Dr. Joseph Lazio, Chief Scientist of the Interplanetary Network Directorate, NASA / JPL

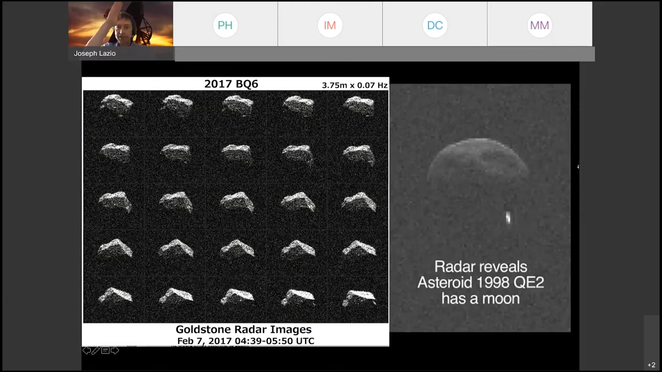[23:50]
not a planetary geologist, but it is remarkable how sharp the faces are on that asteroid. And I don't think anybody quite understands how do you get, uh, such sharp faces. Uh, now, as, as, uh, people responded correctly. In fact, some asteroids about actually about 15%, maybe as many as 20% of asteroids have moons. Almost all of those have been discovered with radar. So you see this, uh, this particular asteroid, which you can see the, the big asteroid itself, which was the original target of the observations is, is the thing closer to the top of the movie, but you see this little bright speck that's moving.